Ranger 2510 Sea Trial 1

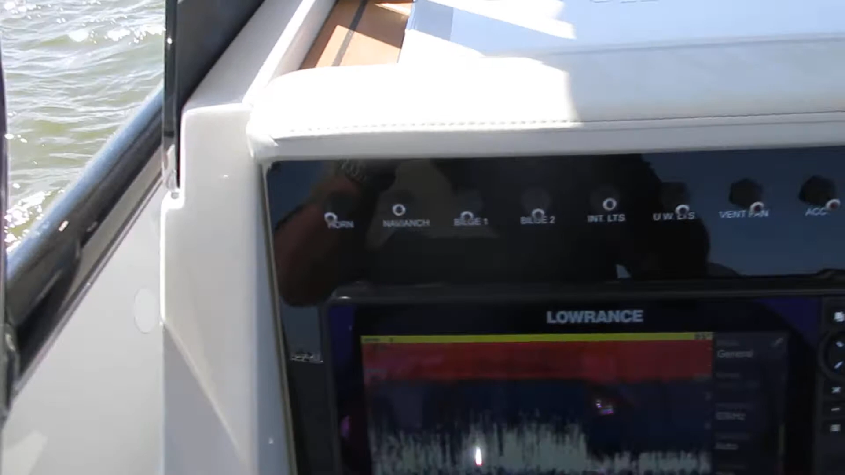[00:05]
Just going to do a quick walkthrough of the components on the boat. Starting with the switch panel up here, top left, you got your horn.